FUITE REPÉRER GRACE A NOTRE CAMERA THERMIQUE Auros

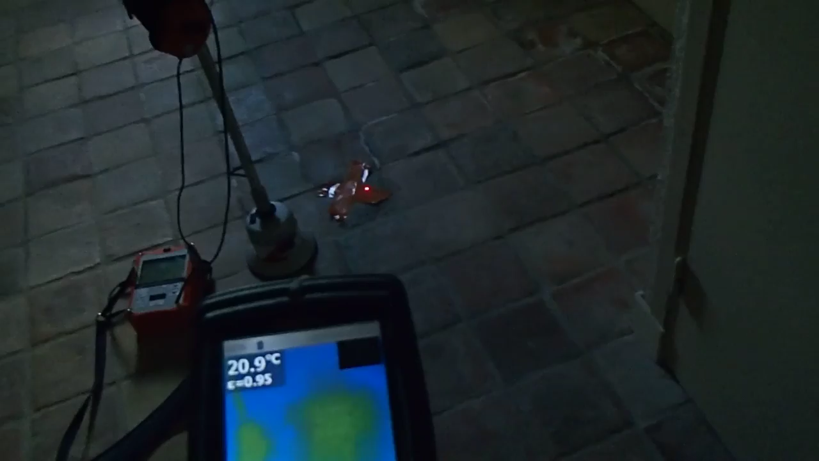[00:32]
On screen: spot 20.9°C
la caméra thermique nous a donné une différence d'un degré qui a permis de dire déjà la fuite,
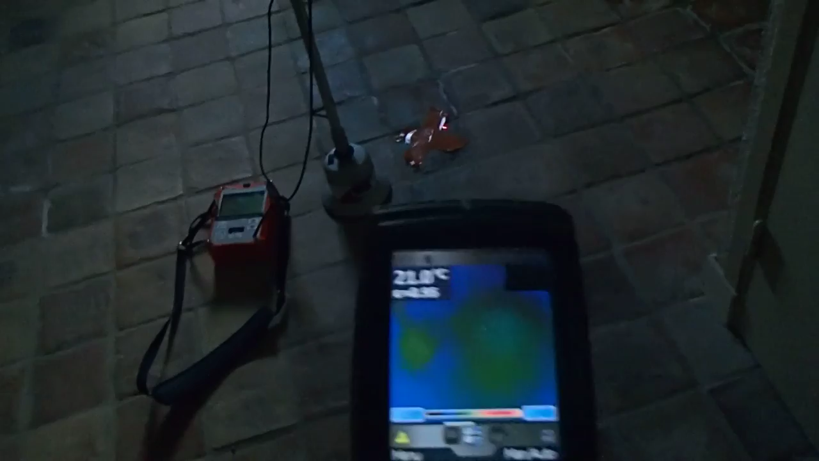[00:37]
elle serait là, sur le réseau d'eau froide et non pas d'eau chaude.